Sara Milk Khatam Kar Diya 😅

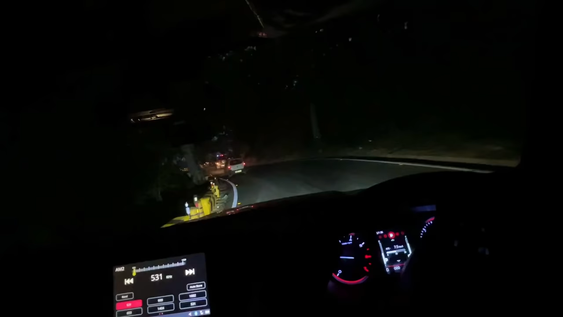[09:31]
तो भी गाइस अंधेरा हो चुका है और हम निकल रहे हैं पहाड़ से नीचे।